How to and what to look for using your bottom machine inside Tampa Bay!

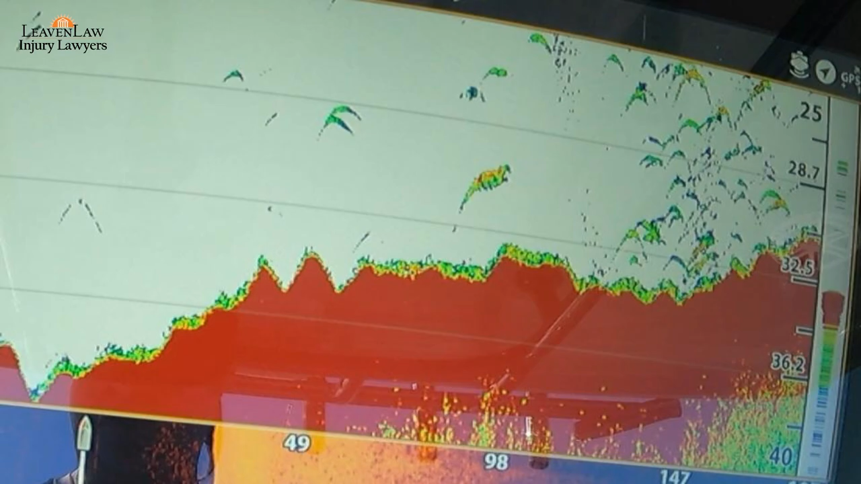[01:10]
Now you'll see in this section you'll see the ledge on the left hand side.
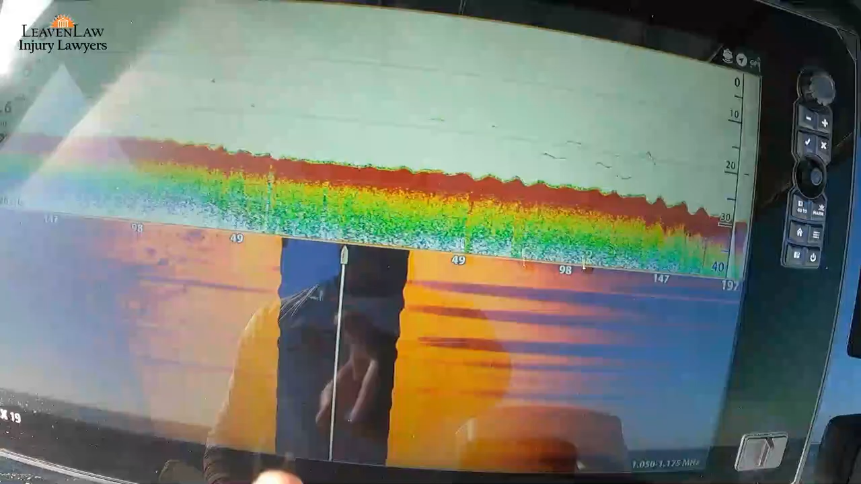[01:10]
That's 29 feet of water that I'm sitting in.
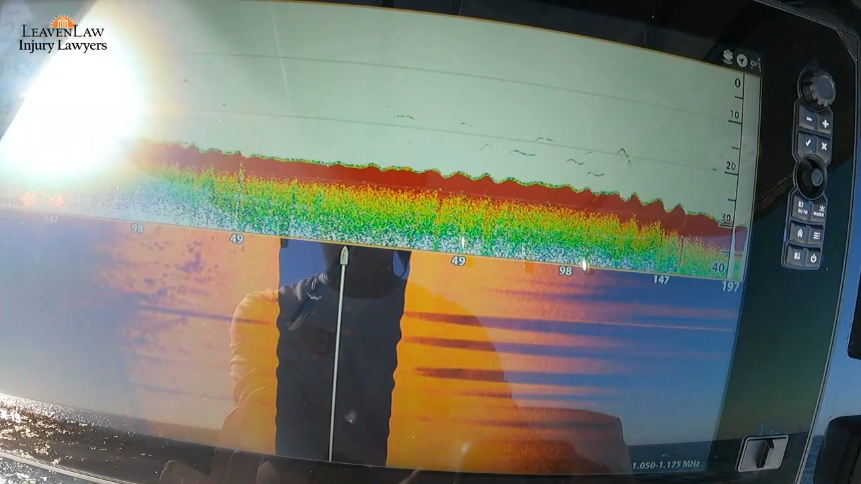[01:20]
The rocks are about 35 feet away. So you take away that 29 feet. And then you're looking at 35 feet away from the boat.
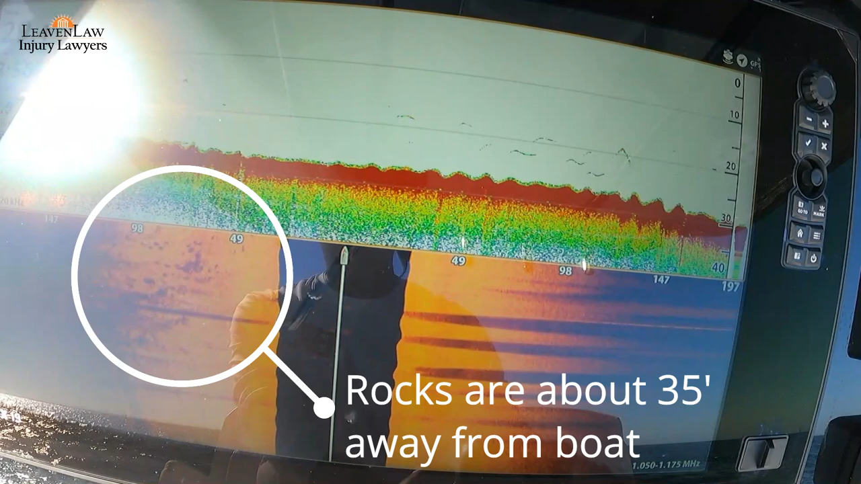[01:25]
Now as you can see that ledge is getting bigger. And I'm looking down the ledge.
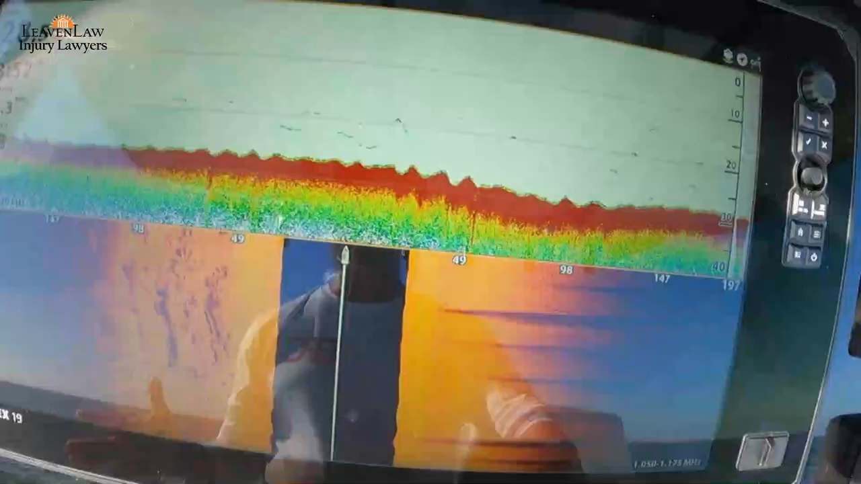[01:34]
So I'm looking down into the shipping channel.
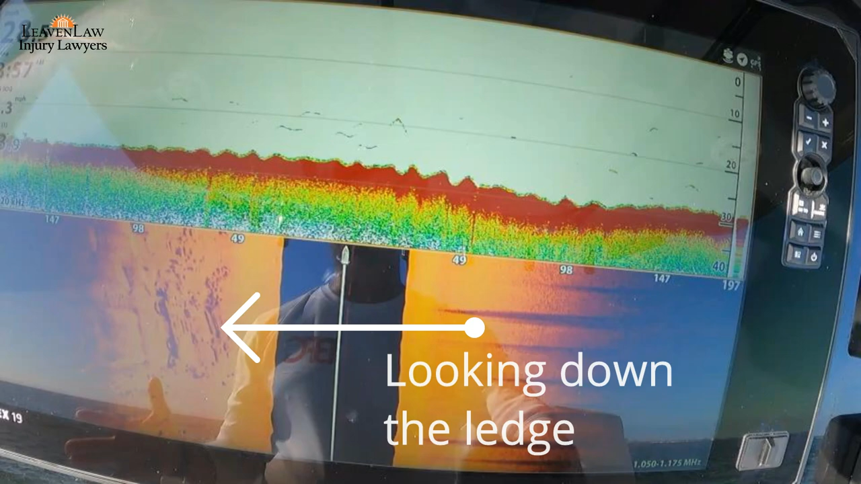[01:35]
I'm up shallower. And now in this one this is offshore.
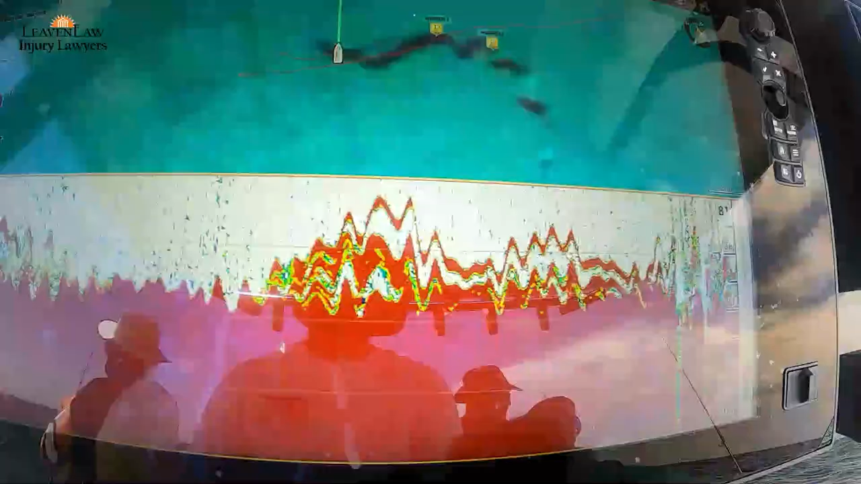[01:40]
Here you see two ledges on the relief shading.
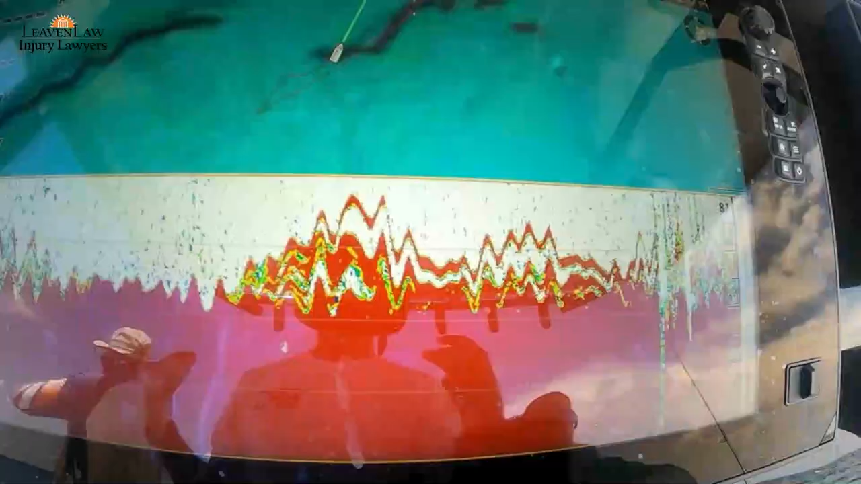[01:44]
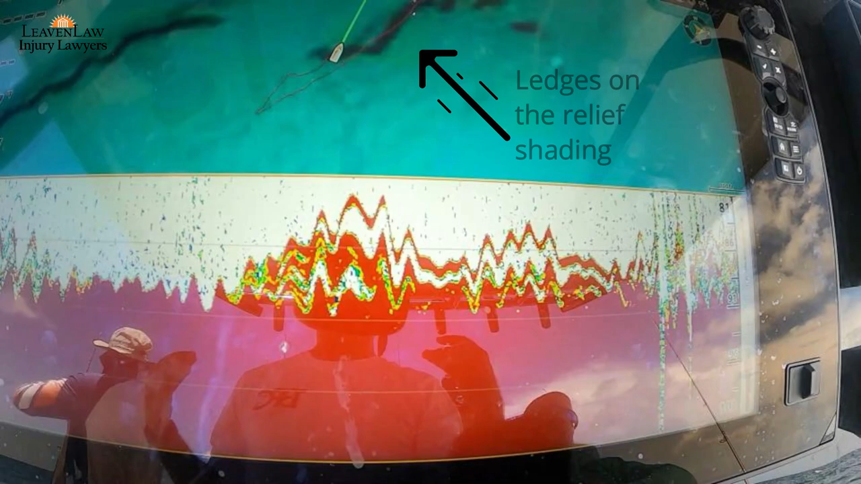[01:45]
On the Navionics relief shading.
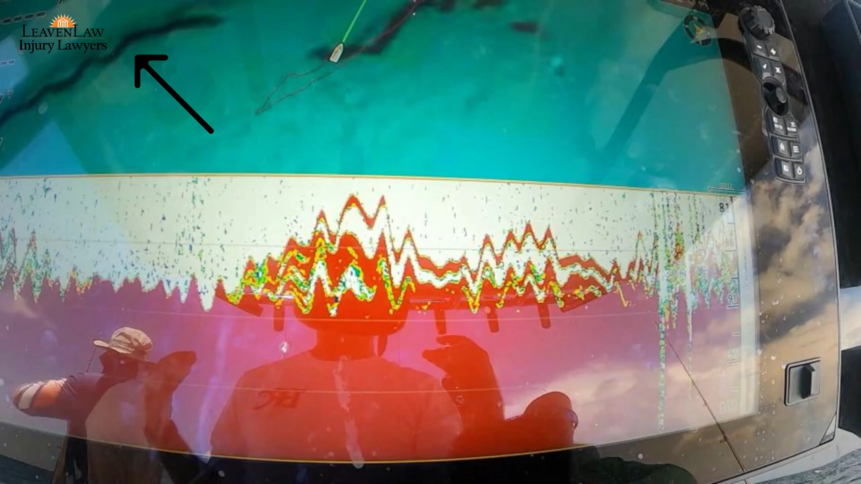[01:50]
And then you can see the snapper up and the grouper are down. That's what I look for when I'm fishing offshore.
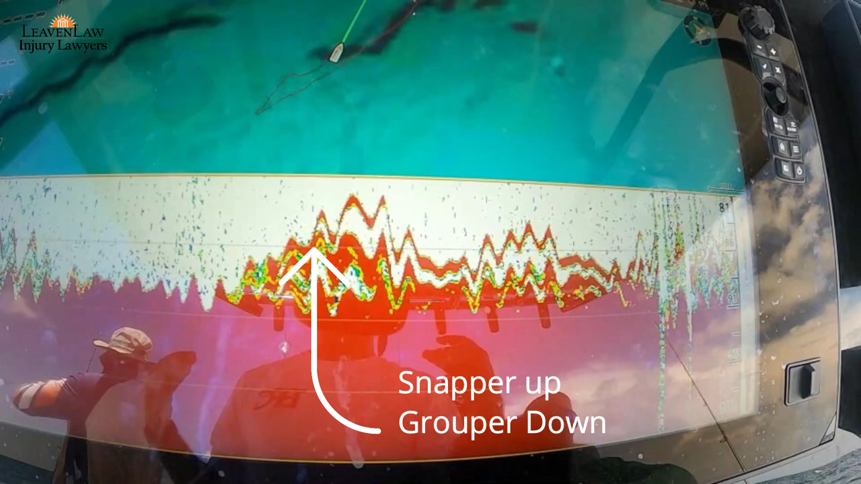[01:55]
The snapper are up, the grouper are down.
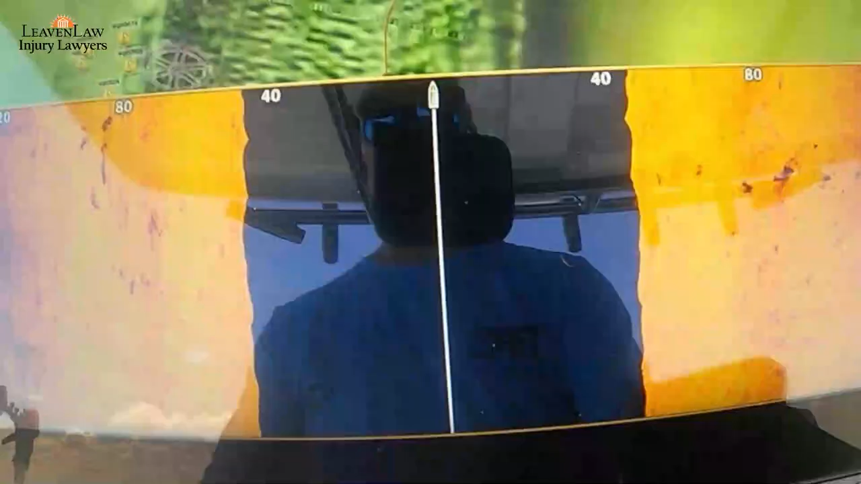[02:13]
And as you can see to my right is going to be rocks and to my left there's ledges.
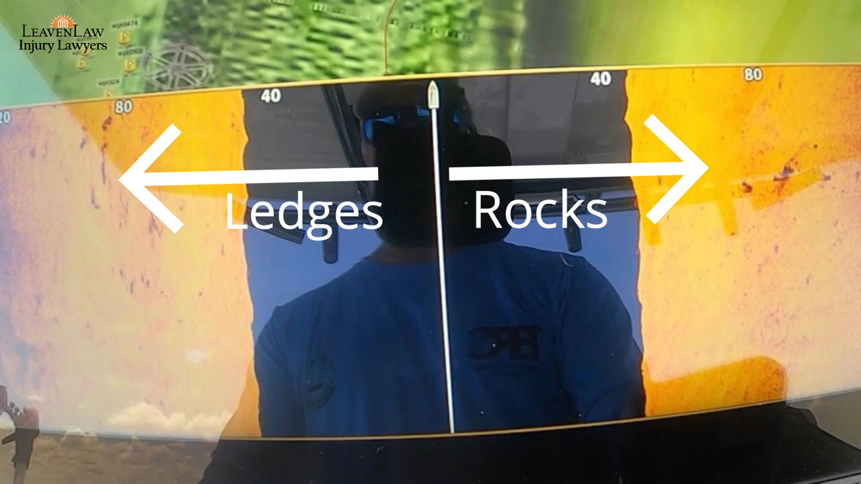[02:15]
That's what they look like on the screen.
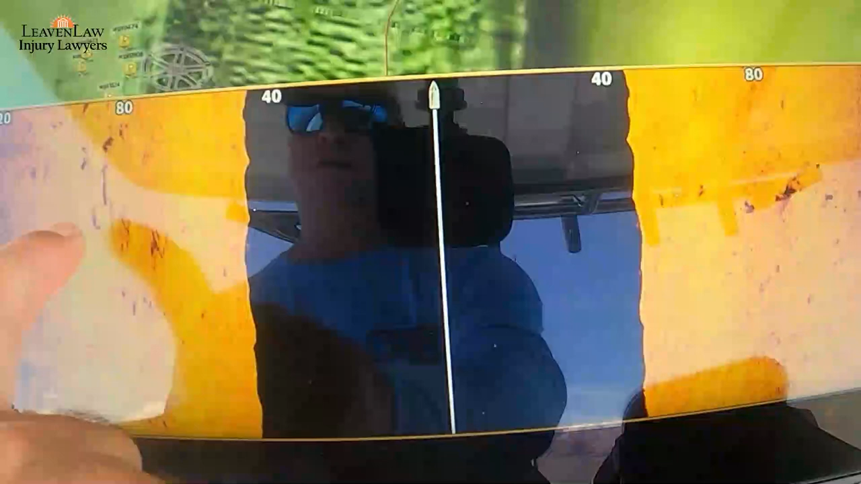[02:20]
And this was a new area for me that I had not found before.
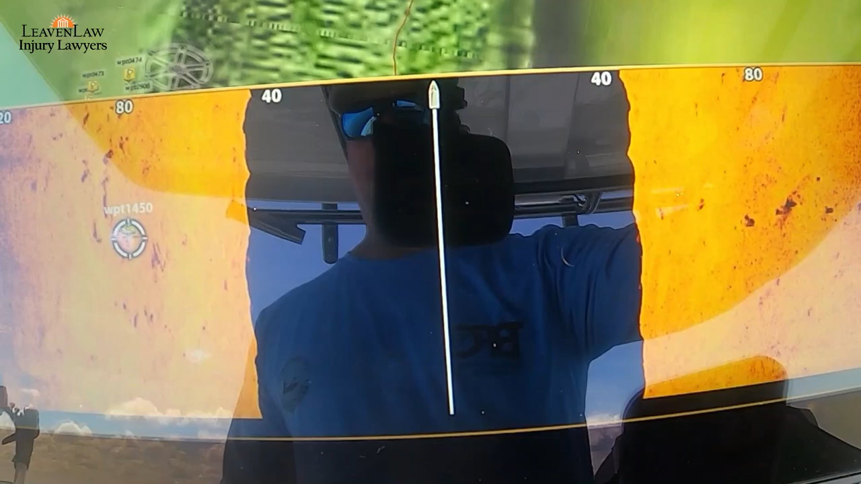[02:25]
So finding new ledges and new structure in the bay is critical.